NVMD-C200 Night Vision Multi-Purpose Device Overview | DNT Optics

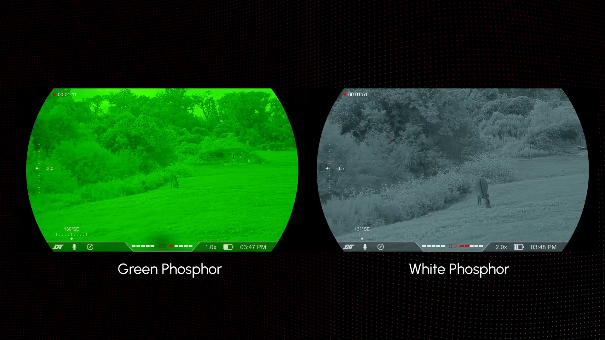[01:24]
simulated color palettes that are very very accurate to what you would see with analog night vision next up is the clip-on mode